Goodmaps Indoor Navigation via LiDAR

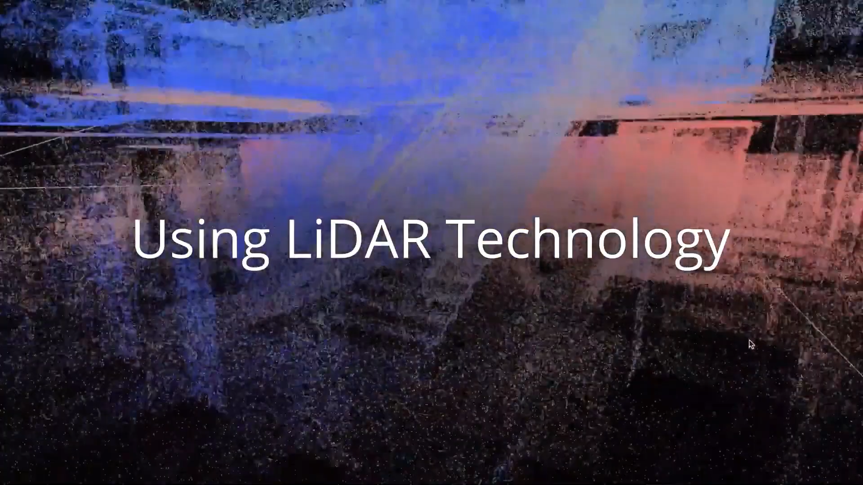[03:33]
And then what's cool for the business is there's then a backend where you can go in and name each of those rooms. So even though the scan is done once, if you, as long as you don't do any like crazy construction,